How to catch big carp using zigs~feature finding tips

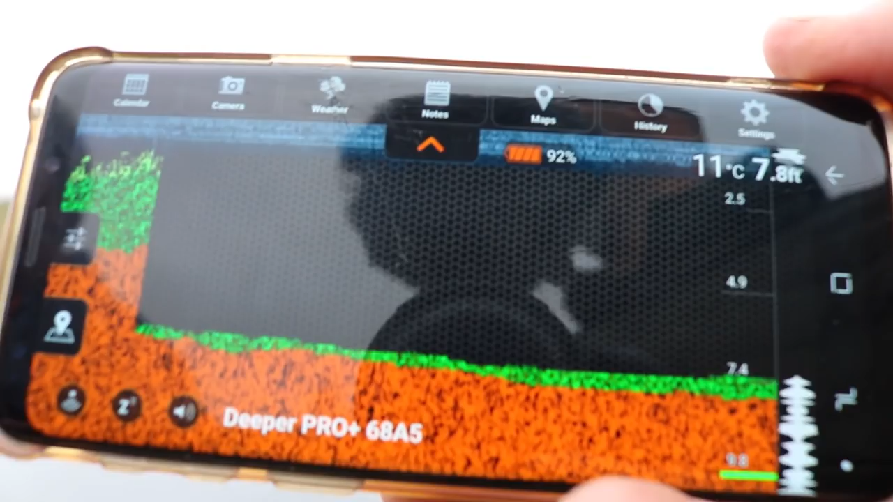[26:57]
On screen: depth 7.8 ft
You know, and you're looking for gravel bars. They are worth having in armoury, aren't they?
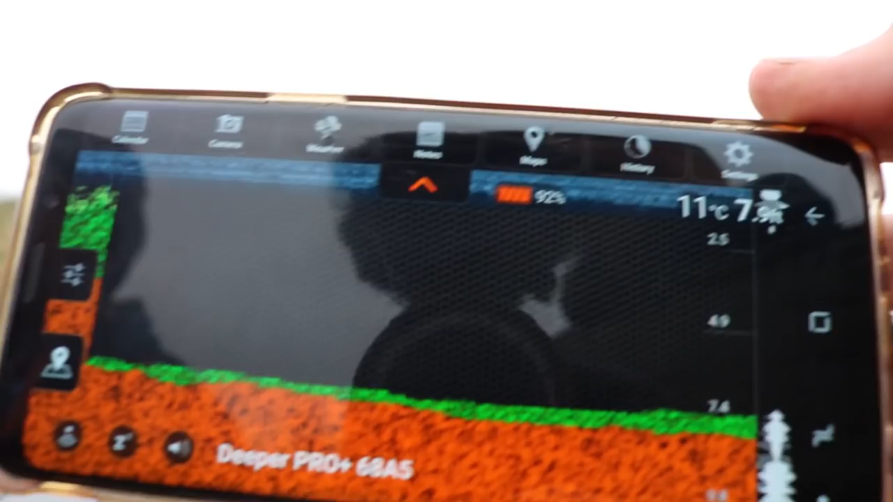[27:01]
On screen: water 11°C
Yeah, well, that's why I bought one. But don't use it for fish finding.
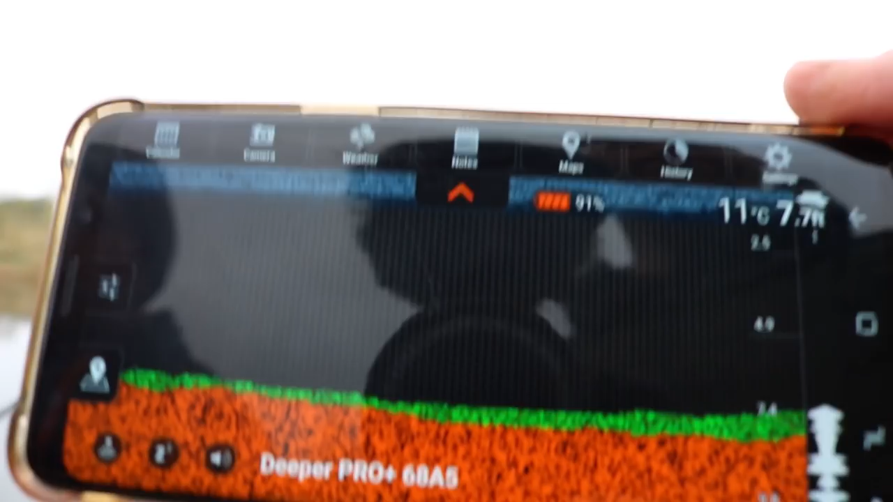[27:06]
On screen: water 11°C
You think of when you're leading about, you could be leading about for hours looking for one gravel bar, you can just scoot over top of it, you clip up, and you're on it.
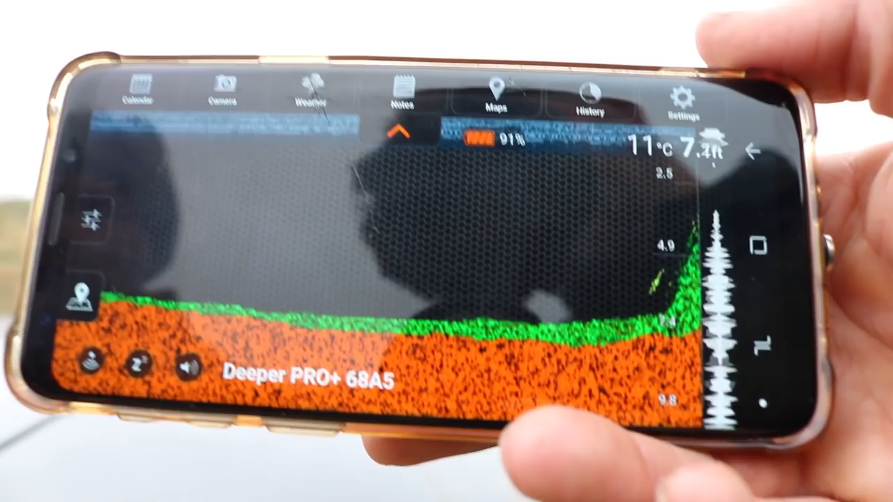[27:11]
On screen: water 11°C
Right, you're coming into the weed now.
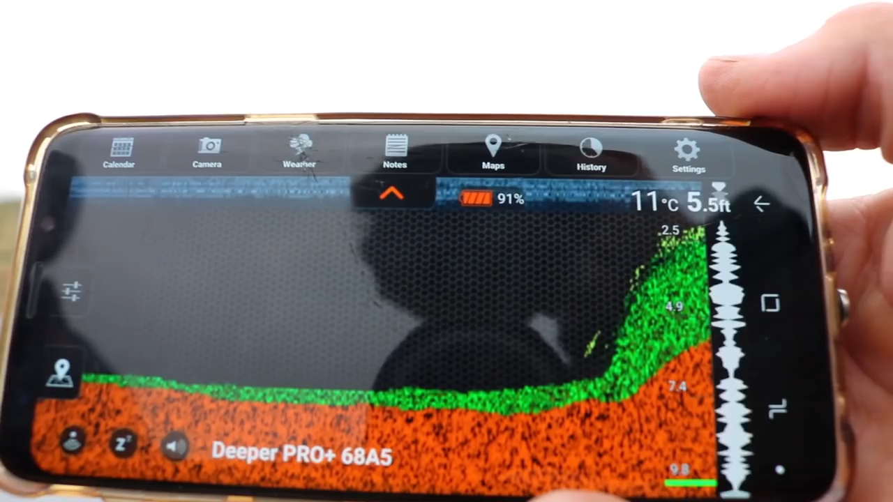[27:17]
On screen: depth 5.5 ft, water 11°C
Obviously, you're going to put your lead back on it after and make sure you're on a decent hard spot or whatever, but
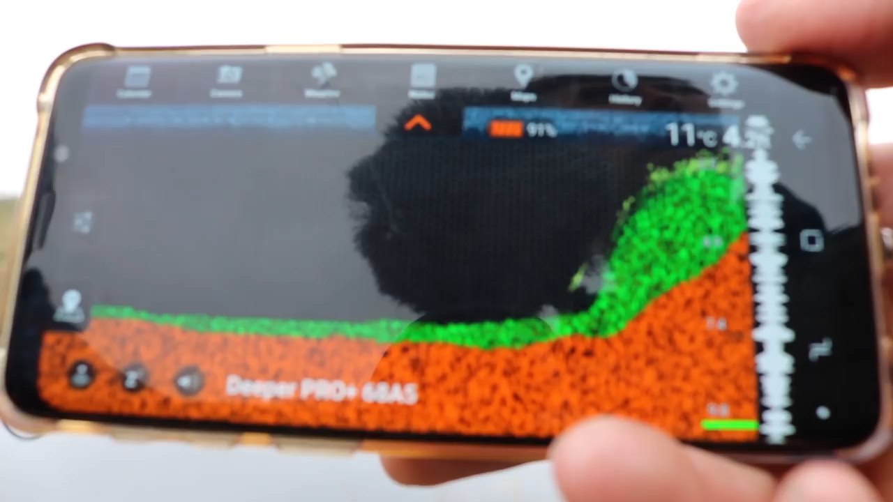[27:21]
On screen: water 11°C
don't just turn up though, do you, and just throw your rigs out. Spend too a bit.
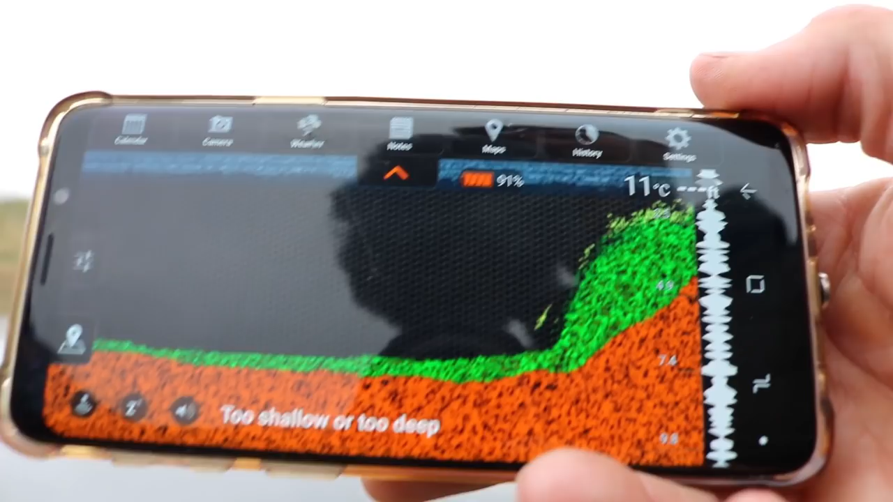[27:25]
On screen: water 11°C
Too shallow. Must be. You're on top of weed, that's why. See?
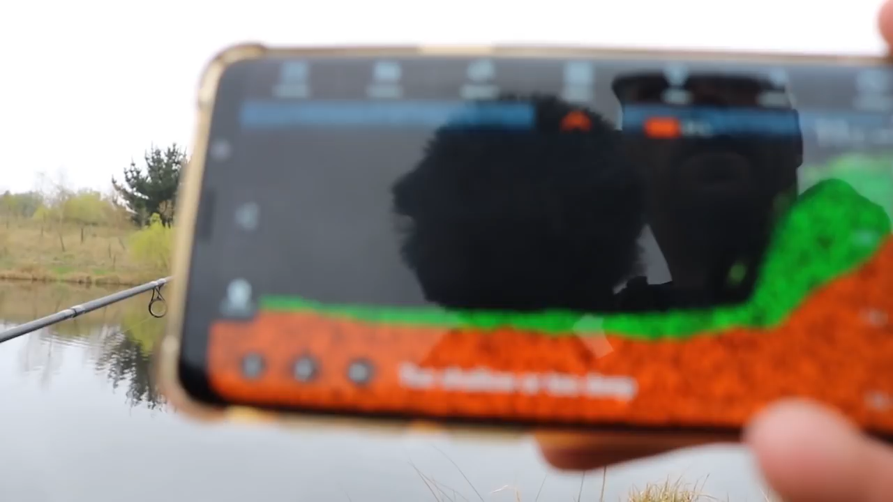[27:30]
It should be registered ground. There we are, look. This little ball here.
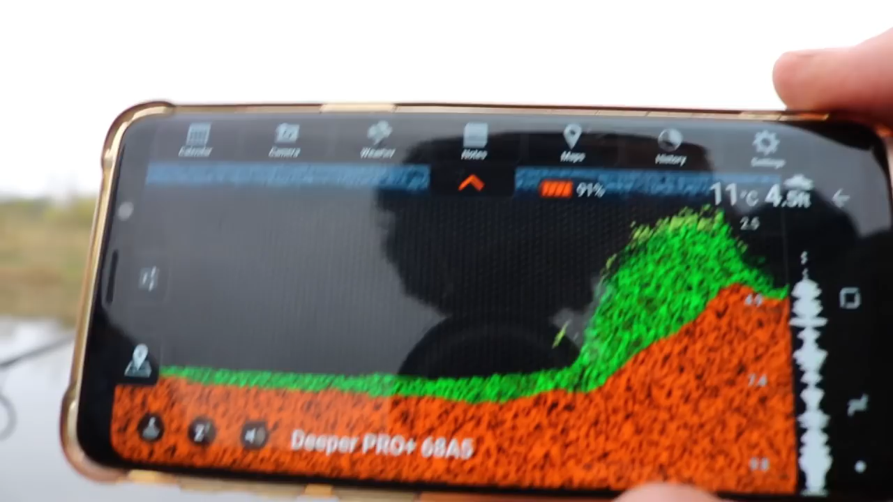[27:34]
On screen: water 11°C
What rigging that? Putting that there. Yeah.
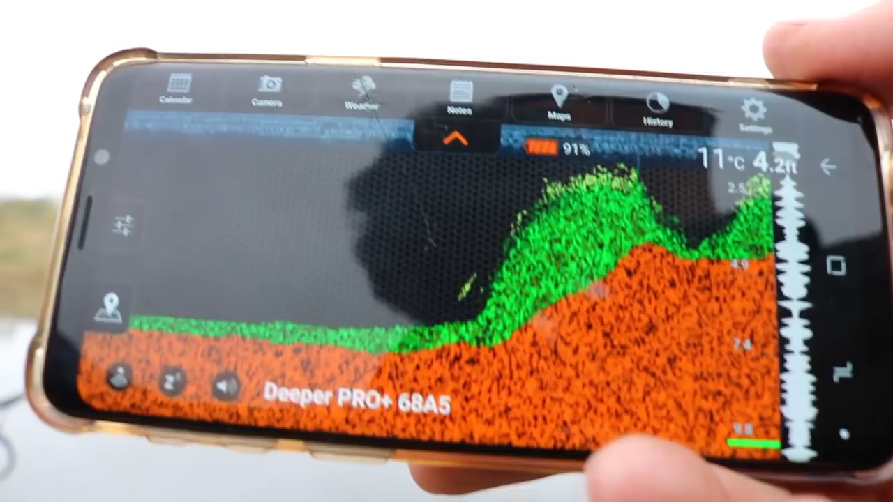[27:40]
On screen: depth 4.2 ft, water 11°C
But that'd get you a bite, that. Could be a channel, that, couldn't it? But yeah, there you go. Deeper in a nutshell.